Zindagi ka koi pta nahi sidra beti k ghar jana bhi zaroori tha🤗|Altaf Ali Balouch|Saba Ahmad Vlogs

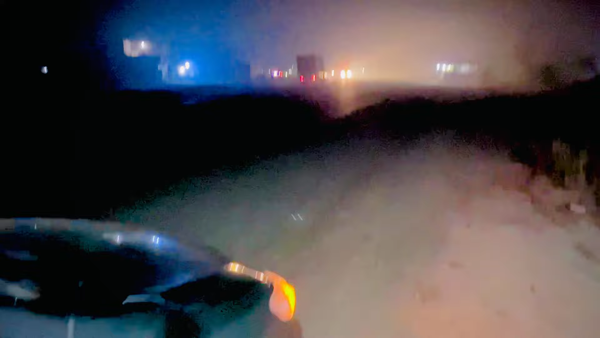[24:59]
चनीकोट चौक दोस्तों, आप देखें इस जगह पे मैं कैसे गाड़ी चलाऊं, मुझे तो रोड ही नज़र नहीं आ रही।
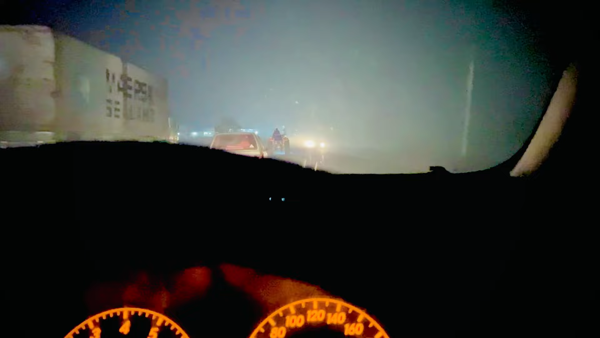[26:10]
ये जबकि शहर है लियाकतपुर, पीछे गांव में तो इतनी धुंध थी मुझे कुछ भी नज़र नहीं आ रहा था। और पीछे वाले इतने डरे हुए हैं ना, कहते हैं कि आज घर पहुँच जाए।